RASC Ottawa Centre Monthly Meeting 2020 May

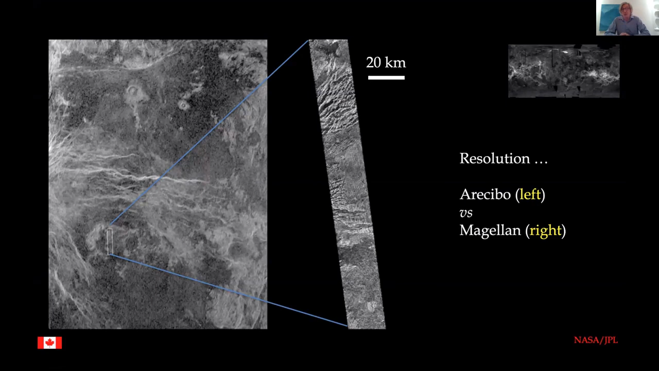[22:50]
Well, you can also take radar images of Venus from Earth, in fact, from Arecibo. And the image on the left is from Arecibo. And the image on the right, the long thin strip, is from Magellan. But it's quite clear that the resolution from Earth is pretty limited compared with what Magellan can show us. Next slide, please, Chris.
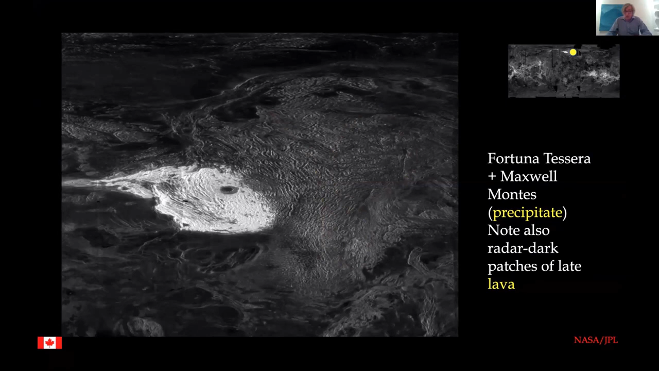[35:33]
We really don't know what these ridges are, though most planetary scientists think that they are folds and faults, which were developed at the margins of the crustal plateaus. Next slide, please, Chris. So what about that Lakshmi Planum?
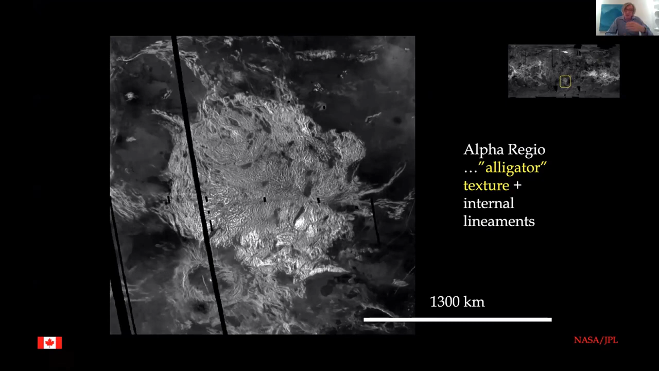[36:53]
By the way, note that the plateau is surrounded by radar dark smooth volcanic plains, and that impact craters are pretty rare, whether it's in the plains or whether it's in the plateau. Next slide, please, Chris. Okay, remember, not all the highlands are crustal plateaus. Some are volcanic rises. Among the most impressive is one called Beta Regio, seen here with the large volcano Thea Mons to its south. Both of these features are so high that they're coated with this highly radar reflective material. Beta is actually, as you can see in the enlargement on the right,
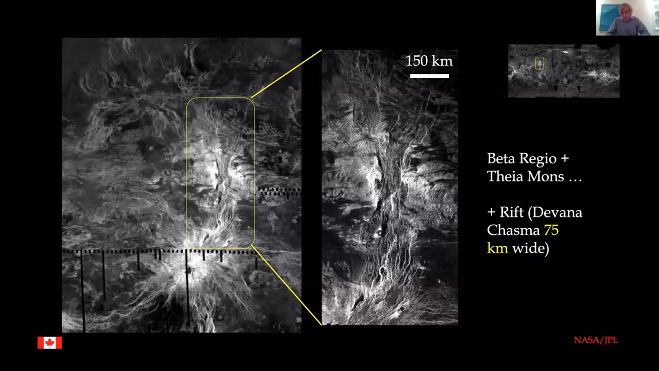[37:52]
Thea Mons, on the other hand, which is in the southern end of both pictures, that shows lots of radially radiating lineaments that are probably fractures that filled with volcanic lava, known as magmatic dikes. A feature typical of Venusian volcanoes, and more so than elsewhere. Next slide, please.
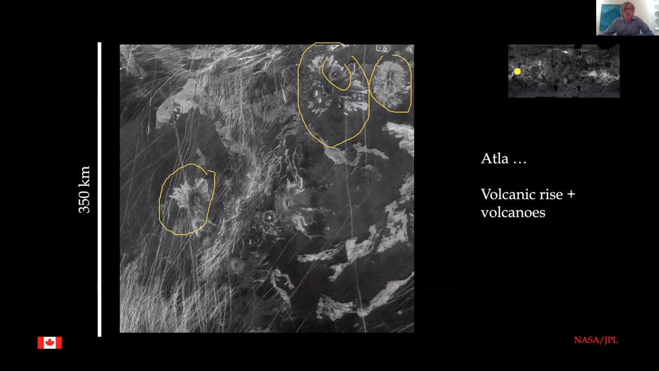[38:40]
all kinds of sizes with radiating lava flows spilling out from them. Quite a remarkable image. Next slide, please, Chris. Well, in light of our lightning tour of the Venusian Highlands, let's take a look at the plains. Now, since I already showed you some images of the highlands that also show something of what the simple volcanic plains look like,
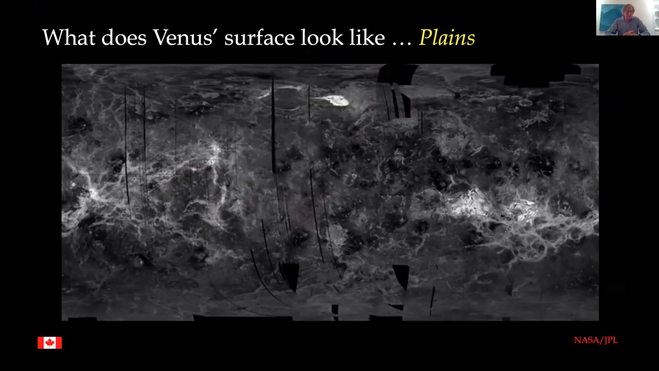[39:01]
let's here take a look at what the more complex features of the volcanic plains look like. Next one, please. And some of these features are visually quite dazzling and very different to anything you've seen on any other rocky planet or the moon. The left-hand image is what's called a nova. That image is 250 kilometers across, to give you an idea of size. What you're looking at here is a radar dark, smooth volcanic plain with some east-west fractures there in the background,
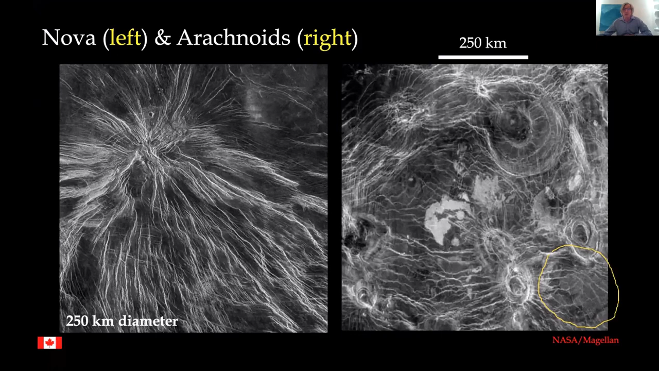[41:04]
If you look in here, for example, down here, you can actually see that the medium dark gray plain there is actually divided up into polygons. We'll come to those a little later. And next slide, please, Chris. Here are two more circular elliptical features developed on a radar dark smooth volcanic plain that already had some radar bright lineaments on it. Note the scale bar, 150 kilometers. They're pretty big. These two large elliptical features are what are called coronae, again, a term unique to Venus. I showed you the classical model for their formation during my last presentation.
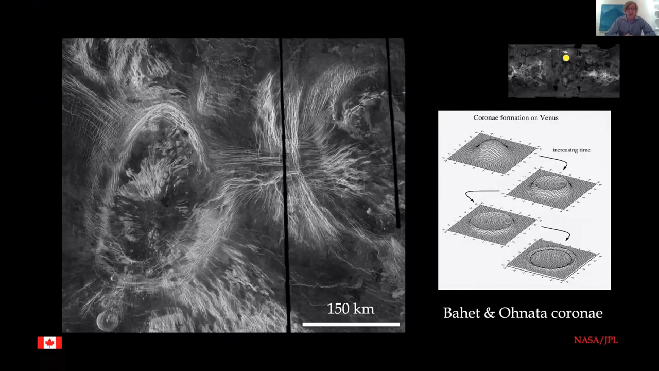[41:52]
followed by cooling and collapse of the dome that forms at the surface, and leaving a rimmed dimple. These features occur all over Venus. Next slide, please, Chris. Here's a fine collection of these coronae. This is it right here.
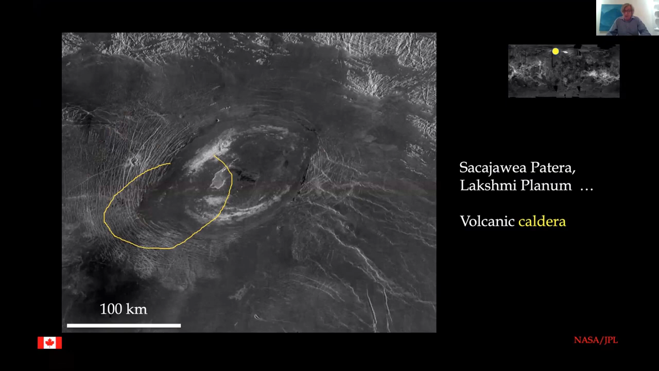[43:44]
Notice this tongue here of volcanic material, presumably lava. It's radar dark, smooth lava, escaping to the southwest of the caldera and burying the ring dikes. It's quite amazing that you can actually see this kind of detail and this kind of detailed story through radar images. Next slide, please.
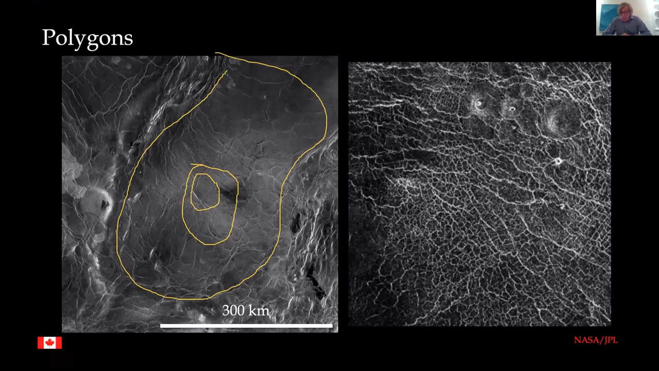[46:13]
An atypical polygon might be this one right there. So we're talking about something which is easily 50 kilometers across. What are these polygons? Oh, and these over here are a different shape, different size, but they're still tens of kilometers across. What are these polygons? Some say that they're thermal cooling cracks. Kind of difficult to believe that given their size. Some suggest that they might be desiccation cracks drying out as sediments dried up when Venusian oceans, yes, I said oceans, I'll come to that in a minute, evaporated.